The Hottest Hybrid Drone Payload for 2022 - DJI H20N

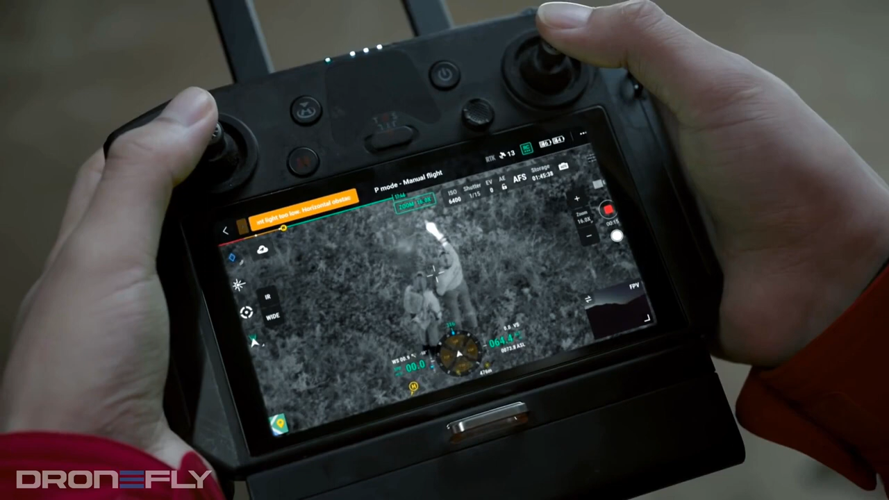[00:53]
which can get incredible images from just the light of the stars.
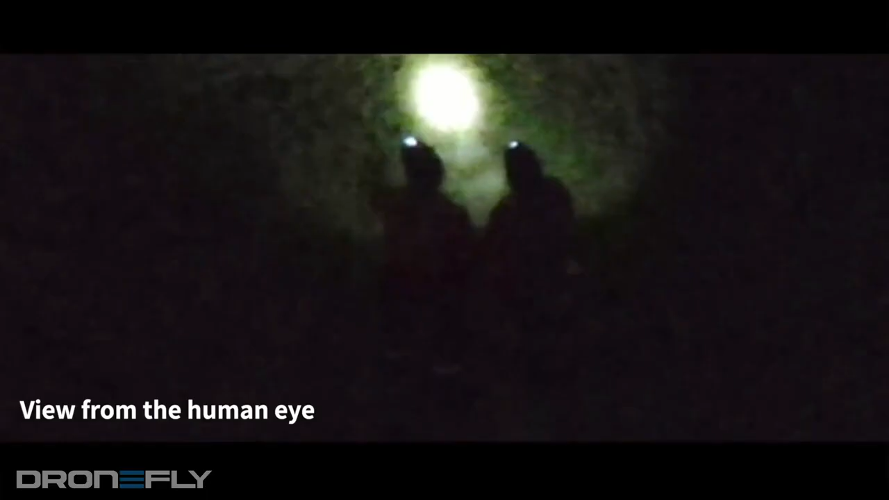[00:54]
This is an amazing addition to the Enterprise drone world.
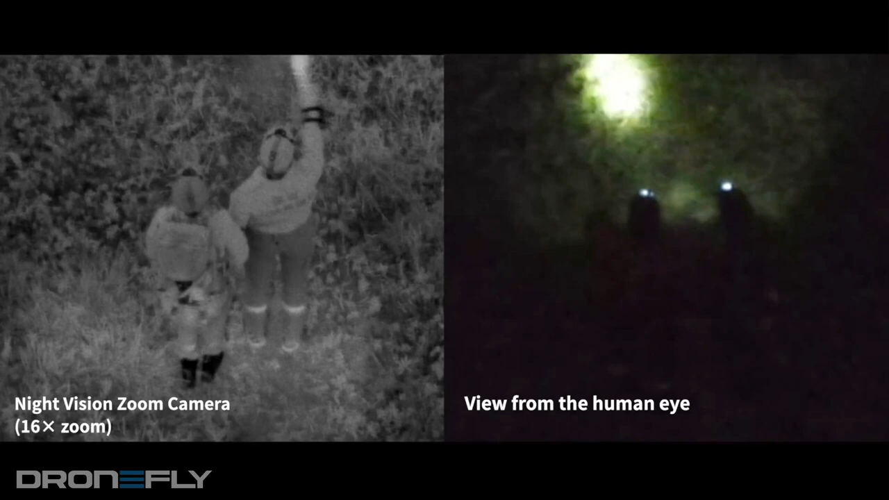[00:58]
As if this wasn't enough, DJI also added two thermal cameras to this payload.
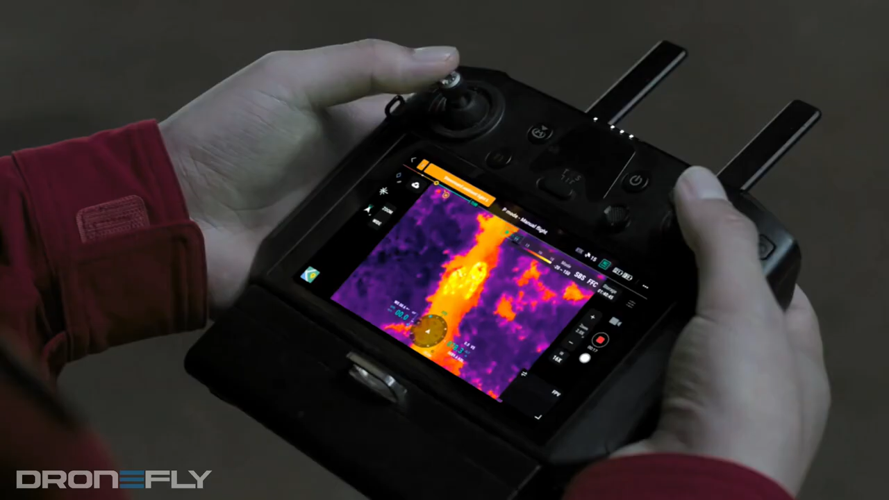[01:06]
A two-time and eight-time lens which offer a 12.5
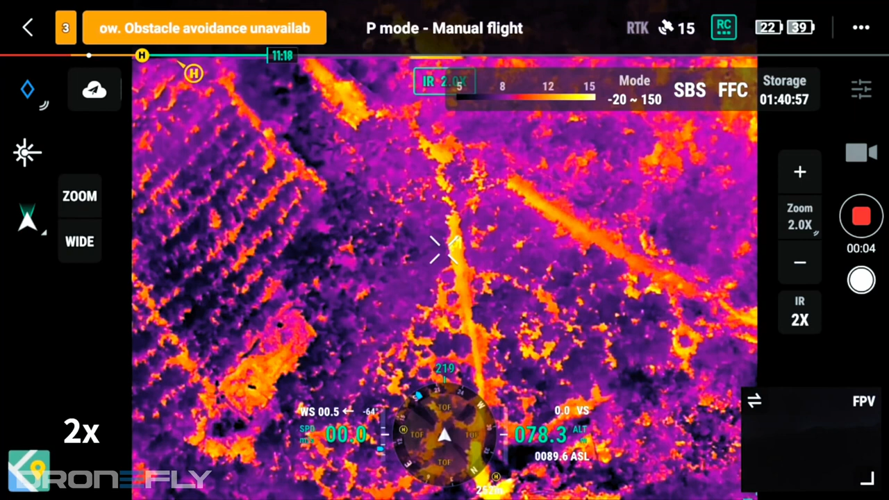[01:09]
and 45.5 degree field of view. This effectively gives you a usable 32x
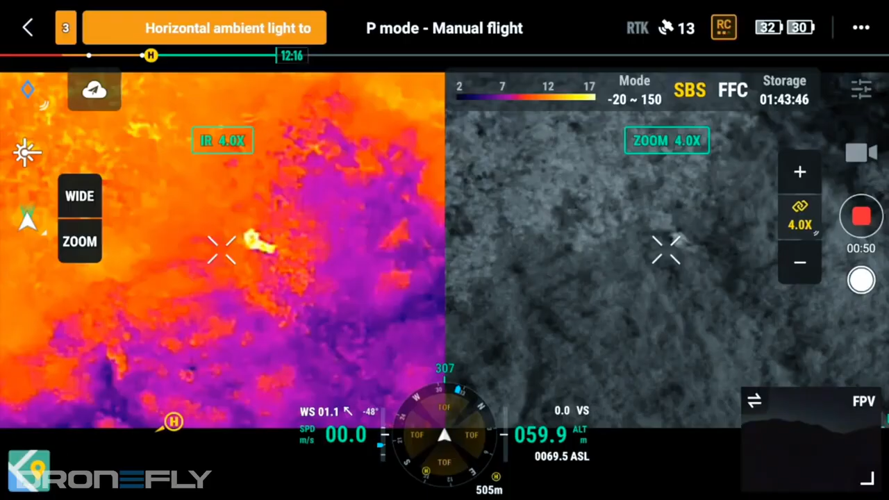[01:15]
thermal zoom that's able to work in tandem with the optical zoom side-by-side.